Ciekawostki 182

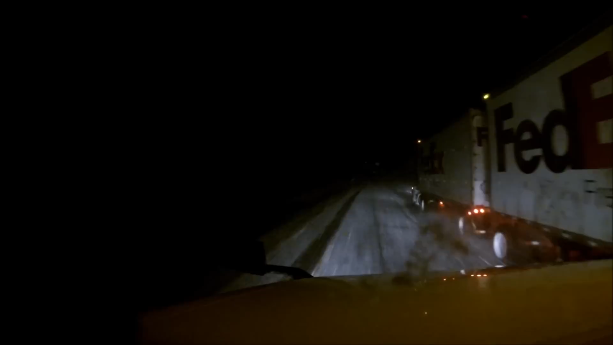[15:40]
droga biała już jest, droga już jest biała. Zsypie, zakręcisz takiego śniegu.